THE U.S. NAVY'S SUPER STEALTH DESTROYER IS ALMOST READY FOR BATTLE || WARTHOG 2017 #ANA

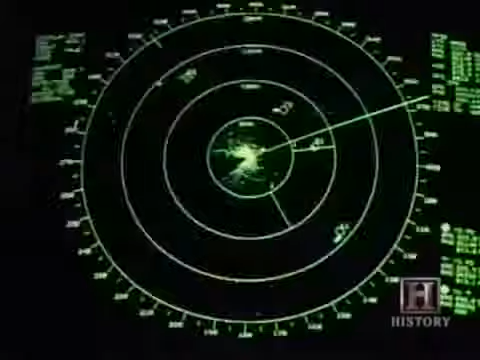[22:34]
Radar singles out a target primarily by its size.
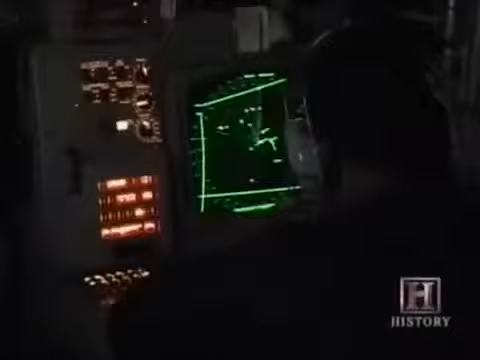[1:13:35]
Radar singles out a target primarily by its size.